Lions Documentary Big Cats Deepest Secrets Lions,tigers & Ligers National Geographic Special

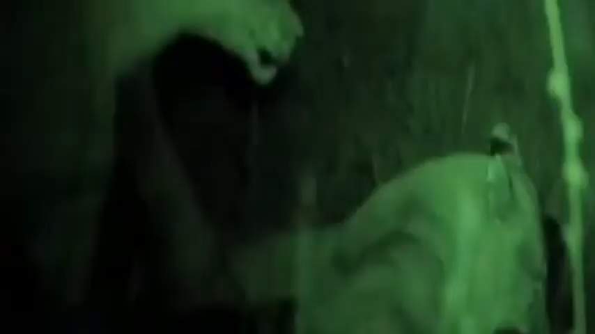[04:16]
This reflective coating is also why a cat's eyes shine in the night.